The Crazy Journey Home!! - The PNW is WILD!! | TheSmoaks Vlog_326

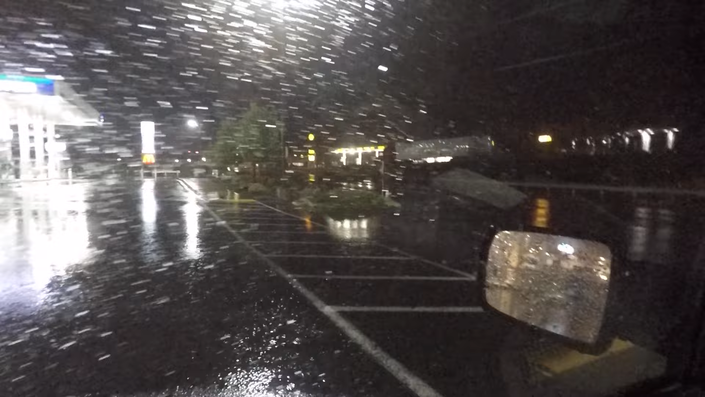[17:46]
That wind is blowing like crazy out there.
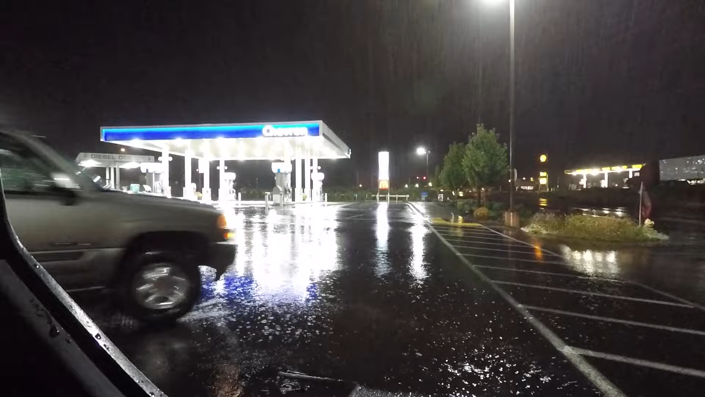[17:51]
Of course, as soon as I turn the camera on, it stops.
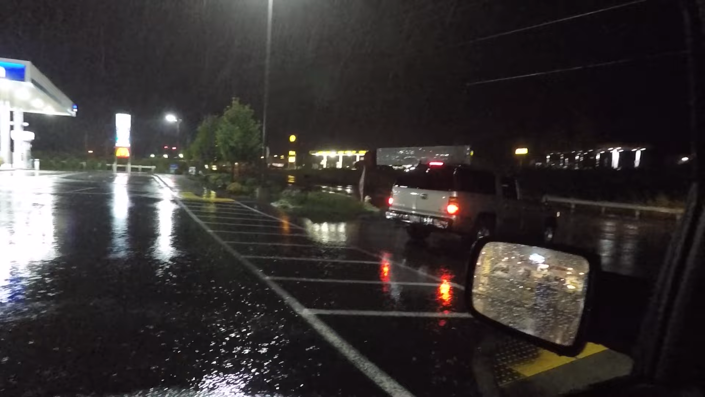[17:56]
I mean, it's blowing, but it's that real intense. That flag just goes like it's laying on the ground.
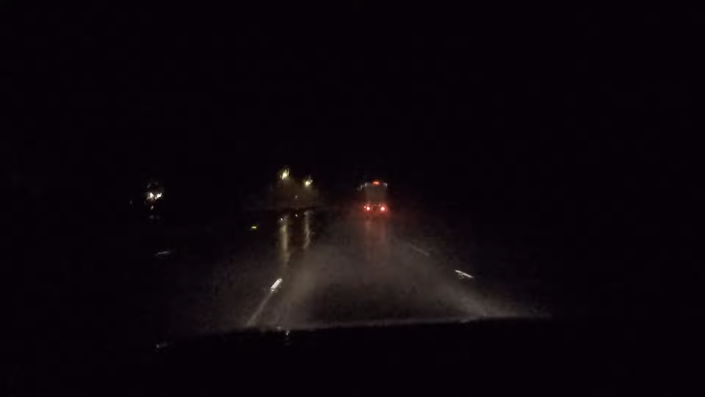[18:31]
Man, I don't know if you can see any of this. This is not pleasant to drive in, that's for sure. There's just literally lakes in the middle of the freeway. Well, that's a little bit more than this camera can handle. But it's been like a war zone all the way home.